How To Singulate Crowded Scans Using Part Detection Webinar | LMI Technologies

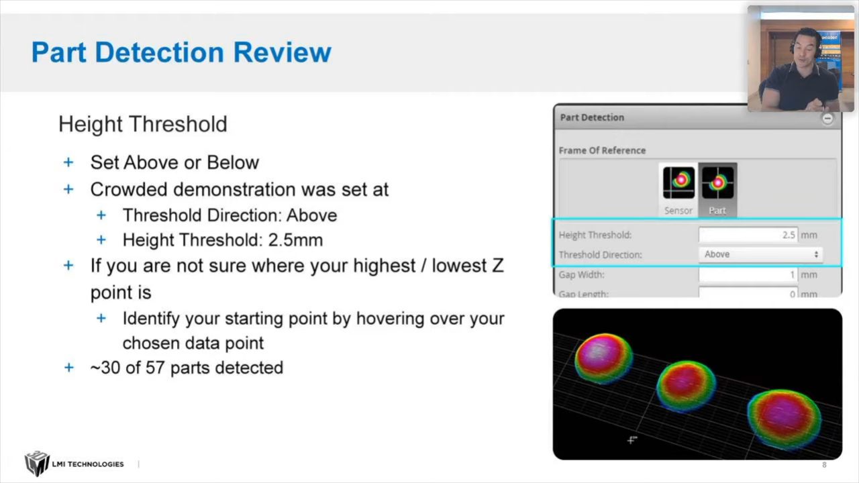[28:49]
And just a quick tip, if you're not sure what Zed threshold or height to use, just take your cursor, hover over, uh, the lowest point that you want to capture, and that will be roughly your, uh, your Zed point.
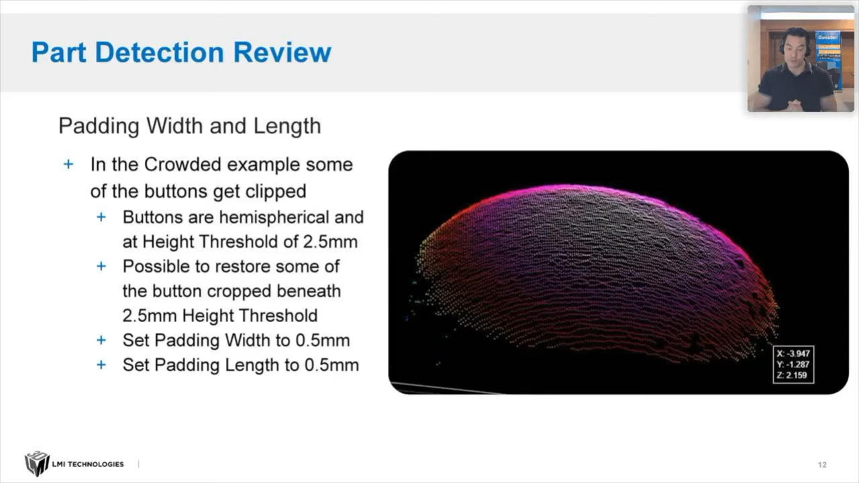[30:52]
Uh, and here's where the padding, uh, adjusting the padding allowed, uh, it was possible to restore some of the buttons crop beneath the two and a half millimeters height threshold. So that's just a very quick summary of all those settings that David walked through there.